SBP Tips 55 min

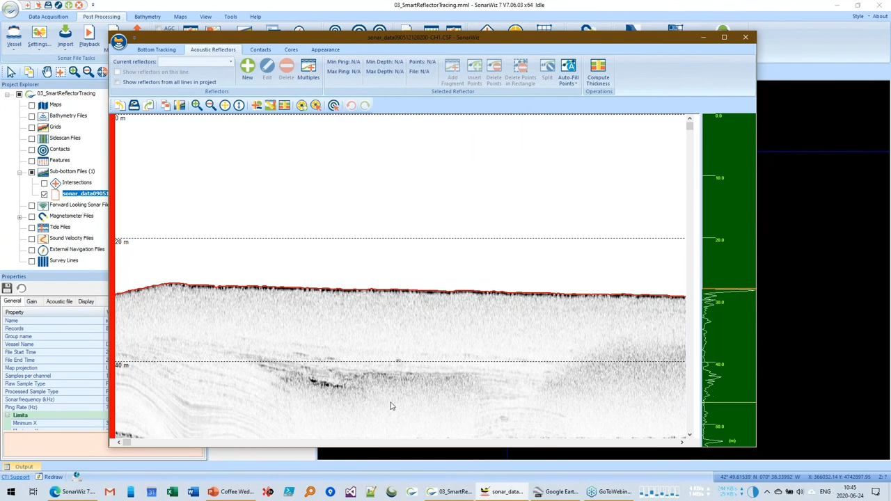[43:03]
And this one had, this is a sparker. So it has kind of easier, uh, lines, uh,
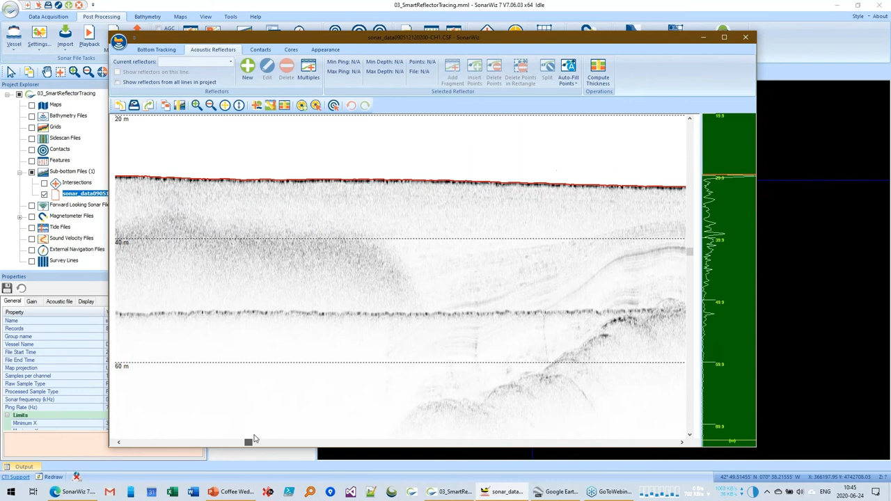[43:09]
for this demo, uh, than the other, than the other project did. But here is a nice, uh, track line that you might, or a nice reflector that you might be interested in digitizing. And the old way SonarWiz would work, you would open this up. You give the reflector a name, call this RF1, and you click OK. And then you have to click manually along the track line as your, so I click every single time and then I lift my pin up and I'm done.
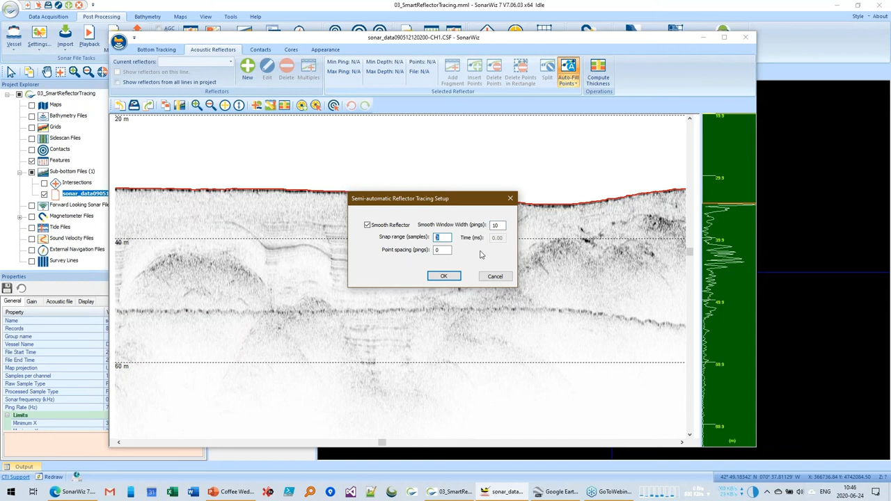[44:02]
It's called autofill here or smart reflector tracking. So if you turn this on, we've got some settings here that we're going to put in there. So we'll put a smoothing width of like 10, uh, snap range of, let's try 10. And point spacing of 10 pings. And now I'm going to set the first point there and you get a little A. And I'll go to the other side, just kind of a hail Mary, just click. And oh, it didn't work. So let's try down here. If we hit the, this, uh, shift key down, we can actually move these lines back down in there.
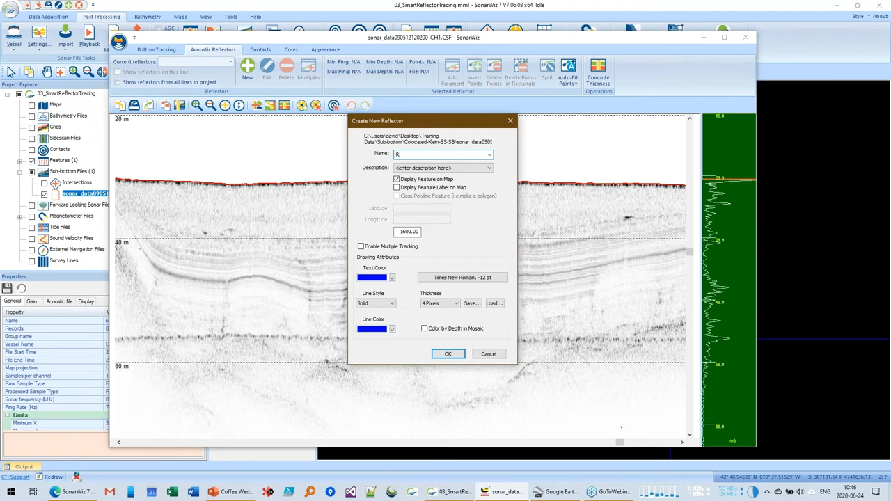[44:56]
And we will turn on the autofill again. Now it's doing it. So the purpose of the autofill is just to have, try to keep you from having to digitize every single curve. It should try to follow along that for you and fill it in. That, that didn't, that worked pretty good.
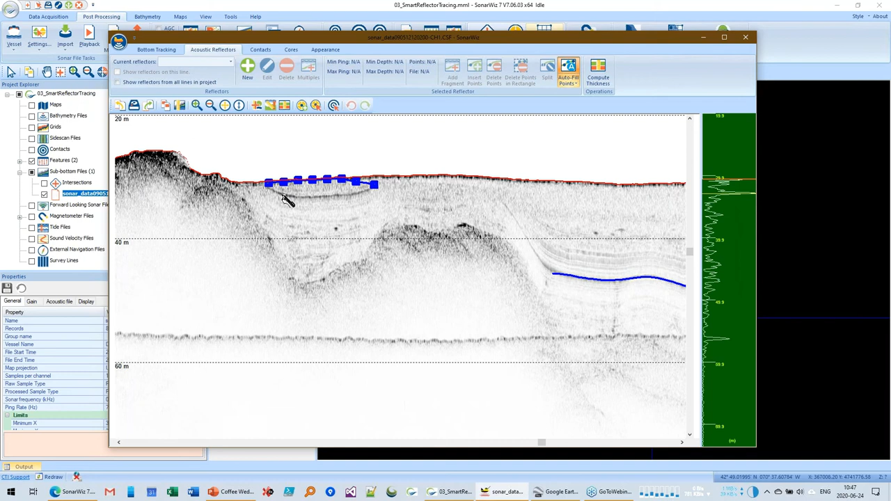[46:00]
And if it doesn't like it, so this one went way up over there. So let's hold down the shift key and try to get it down. And there I'm fixing it. So that's how, um, this still needs a little more tweaking.
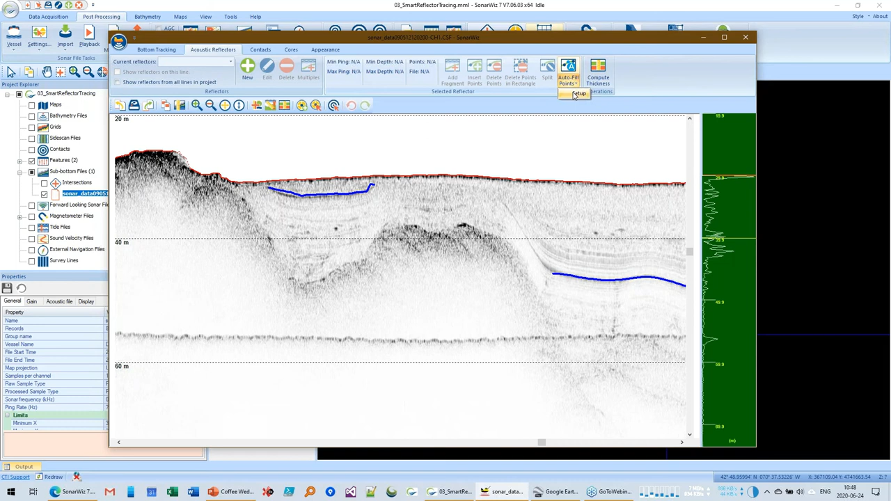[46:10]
We've seen the algorithm is being developed, um, right now. And we haven't decided on whether these settings here can be automatically set or, uh, what kinds of data or track lines it works best with.
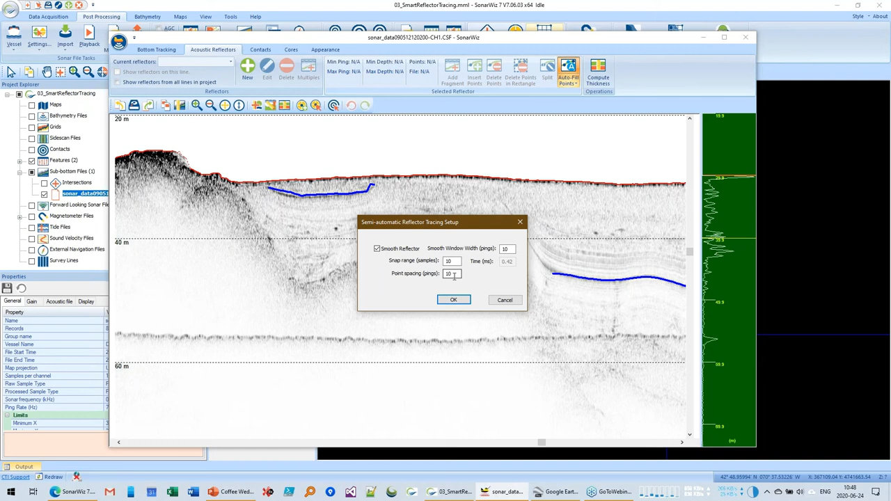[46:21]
But our hope is to enable this, um, in the next release of Sonor OS. We've got a couple months, uh, of more tweaking to do. It seems to work really well with, um, Spark or data where you have nice lines. It's not so great on, uh, bipolar yet. So we'll see if we can get, get it working better.
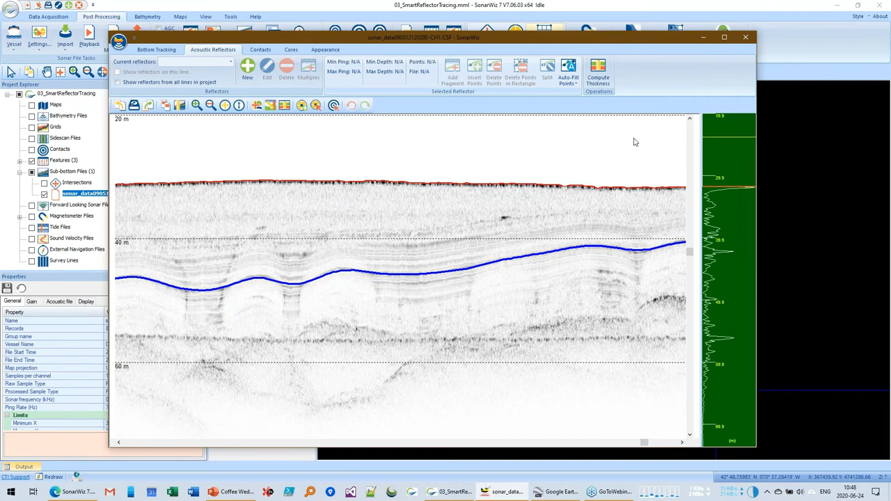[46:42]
Another thing that we've been working on is, um, a way to identify multiples. So I have another project here.
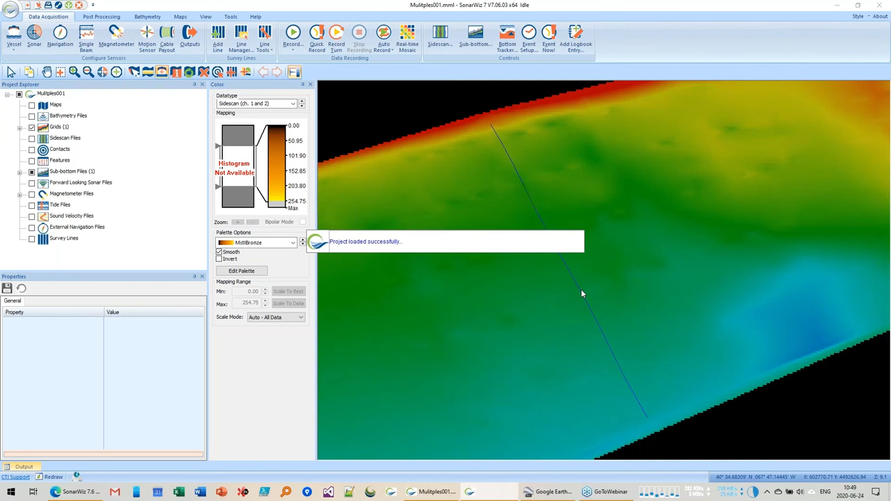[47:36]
So this is kind of a, uh, a boring track line here. It's a sub-bottom profile.